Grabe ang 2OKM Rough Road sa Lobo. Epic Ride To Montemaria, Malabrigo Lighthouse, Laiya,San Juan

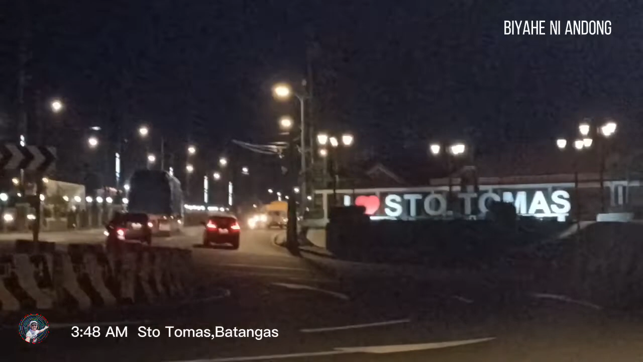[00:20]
14 kilometers na kami. Naiwan na yung dalawa, antay namin.